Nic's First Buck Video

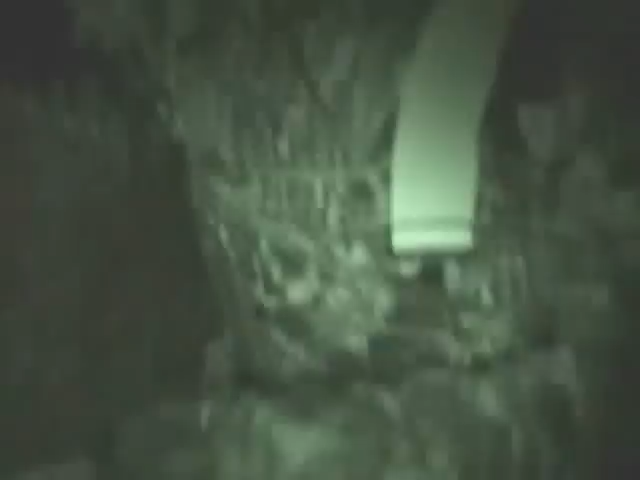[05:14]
I can drop under. Let me see your hand.
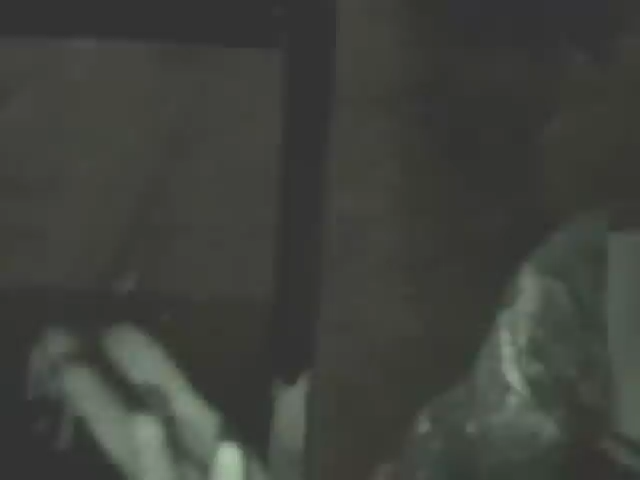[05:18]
Hold your hand out there still so I can see it. Hold it sideways there. Okay.
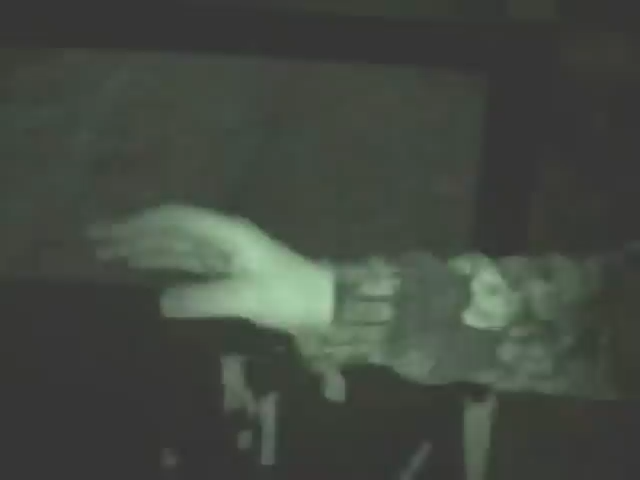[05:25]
Alright, let's go take a look.
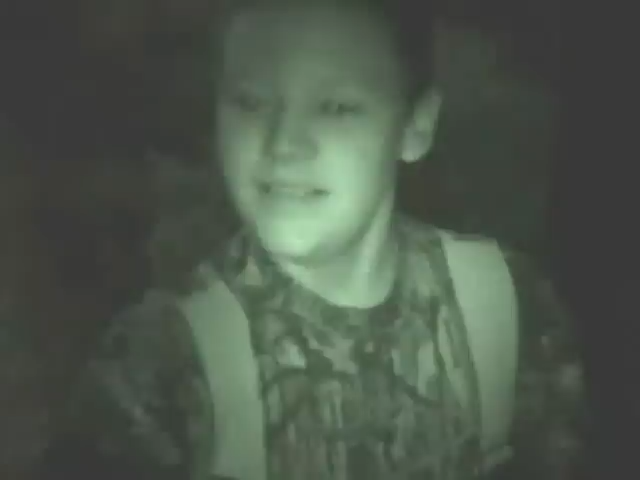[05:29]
See what we got. Alright, what you got, buddy? I got a four point. Two on two. Look at me. What you got?
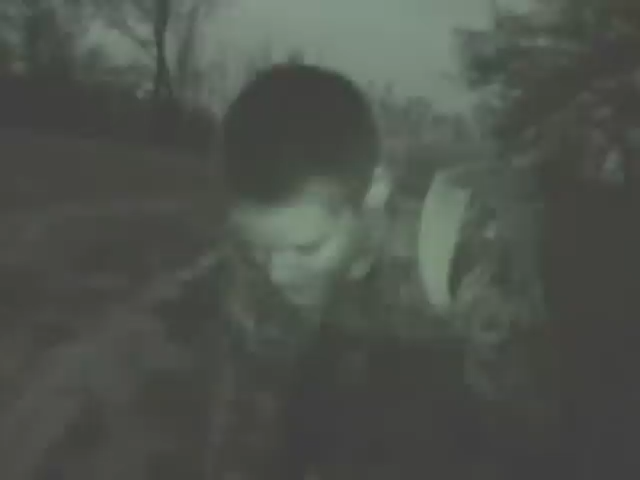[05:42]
A four point. First bug. About that.
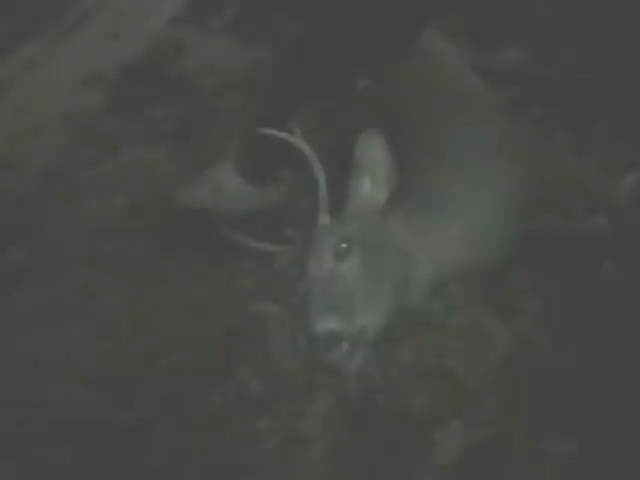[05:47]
Let me see that rack a little bit there. Yeah.
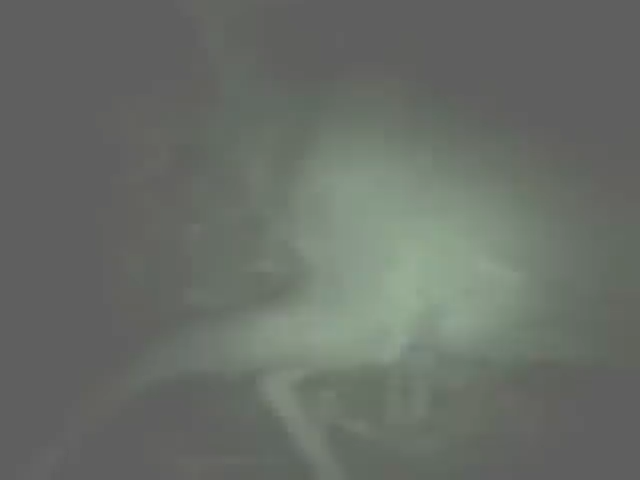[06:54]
We'll figure it out, then. He landed right in the mud. He landed. Alright, well.